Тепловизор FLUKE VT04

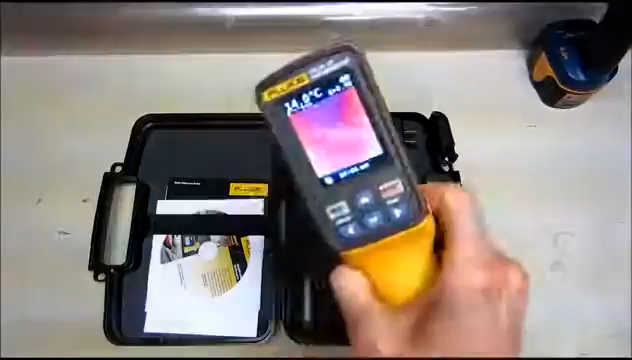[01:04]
Maybe Fluke needs to spend a little more time developing it. But, we have a thermal camera that can take images of the temperature in the area.
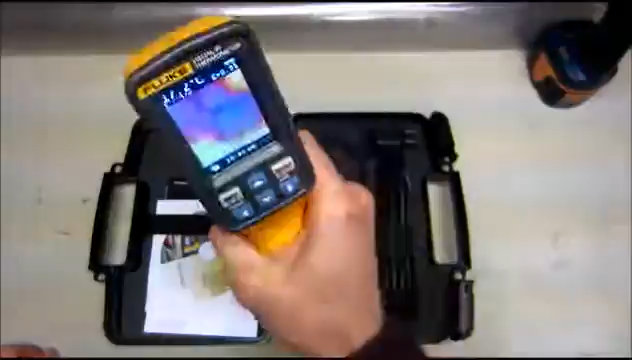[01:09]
Also, notice that it can blend.
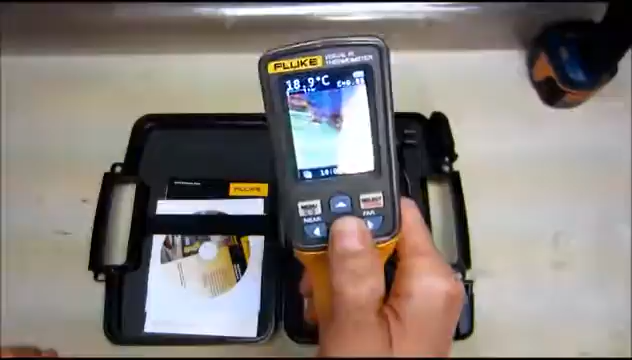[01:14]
On screen: spot 18.9°C
Blending is where it takes a visual and, so we've got the visual picture here.
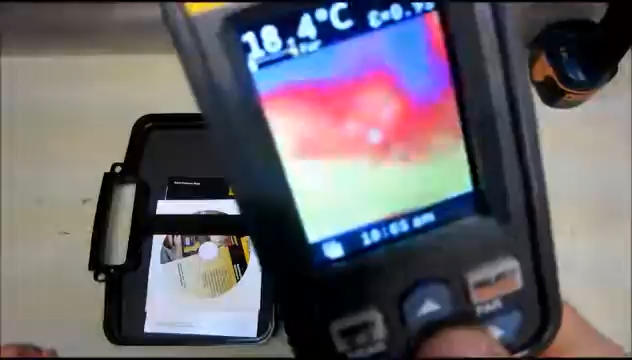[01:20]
On screen: spot 18.4°C
And I can blend in different percentages of thermal imaging, which is a handy tool.
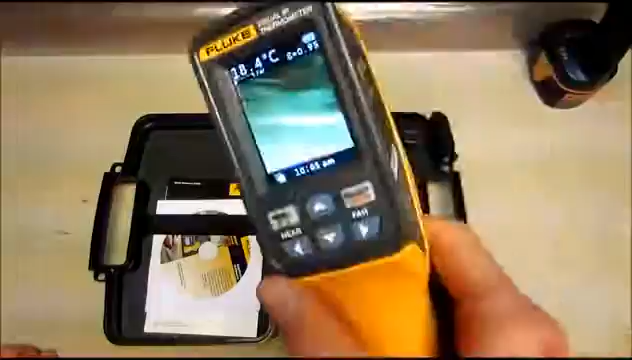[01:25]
Alright, let's take a look at what it looks like with a board. Okay, so here we have an Arduino Due running sample code on USB power.
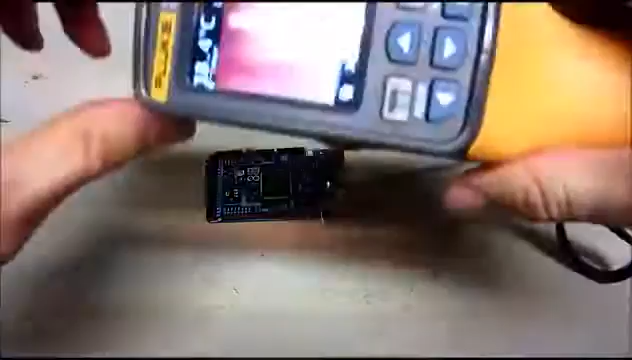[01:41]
So let's see which parts are getting warm. The thermal camera here, it's at a specific level of blending,
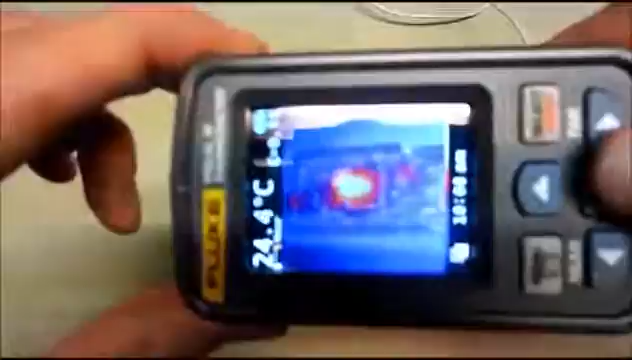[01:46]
On screen: spot 24.4°C
so you can see not only the heat, that's that red and yellow dot on a couple of the parts, but also the board.
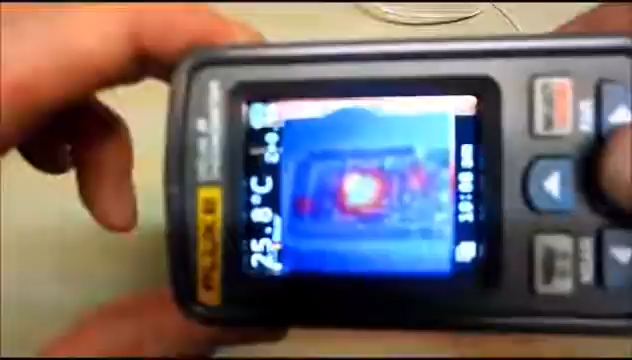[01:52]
So if I turn just to visual,
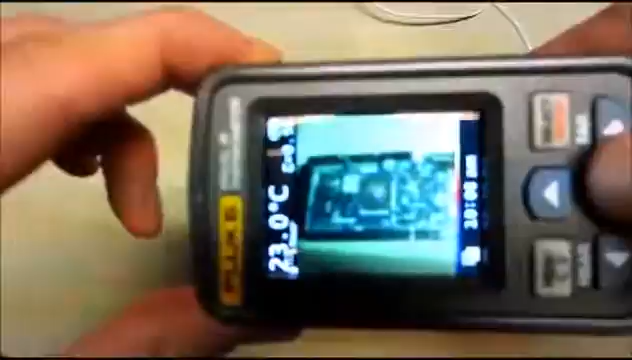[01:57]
you can see the board with no heat, and then I continue all thermal imaging.
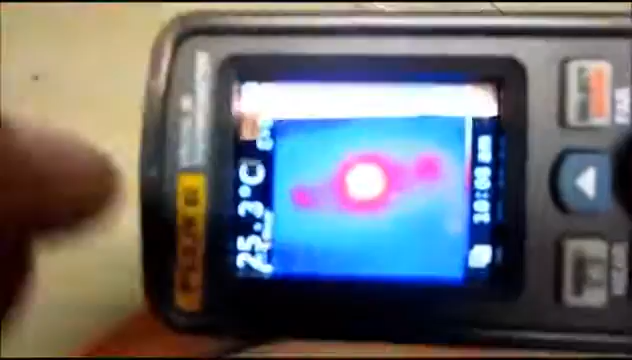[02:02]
On screen: spot 25.3°C
So there's the Atmel chip there that's getting hot, and a couple other chips that are running a little warm.
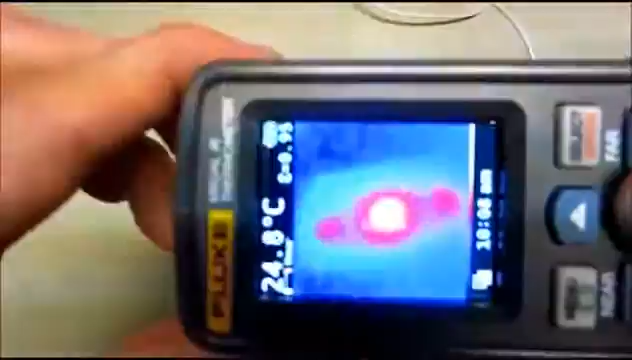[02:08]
And then I blend the image so I can see, yes indeed, that is the Atmel chip,
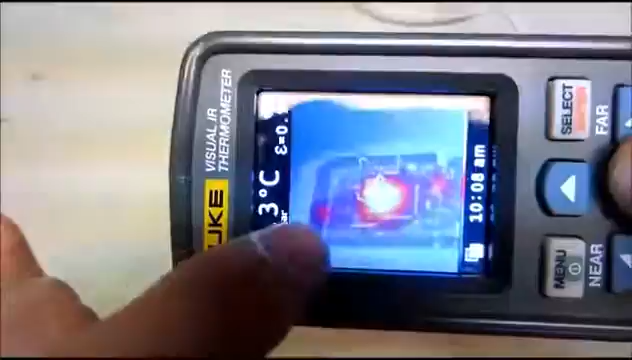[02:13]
and this is the voltage regulator, and this is, I don't know what chip that is, but that's another chip on the board.